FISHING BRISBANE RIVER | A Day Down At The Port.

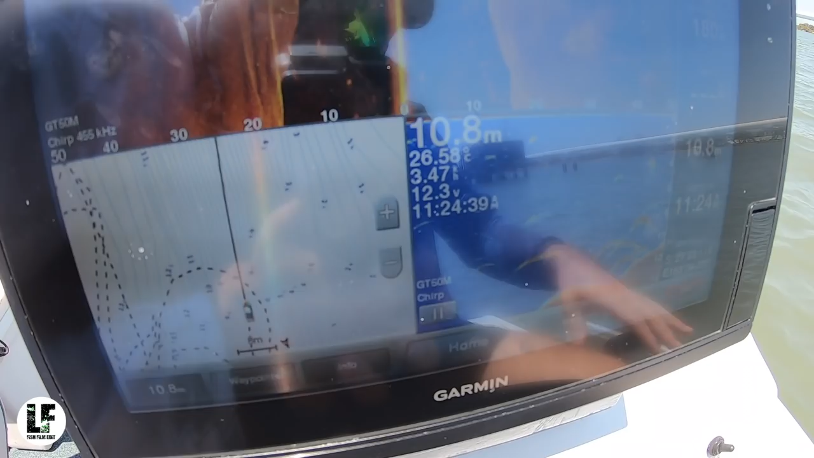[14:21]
On screen: depth 10.8 m
Can you see that? I don't know if you'll see that. But there's a few threadies.